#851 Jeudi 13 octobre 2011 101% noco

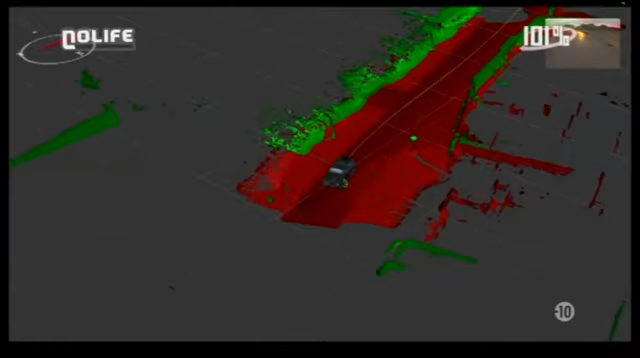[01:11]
Leur bowler Wildcat dispose d'un grand nombre de capteurs lui permettant de se repérer dans l'espace, avec sur le toit du véhicule un senseur laser 3D qu'ils ont développé exprès.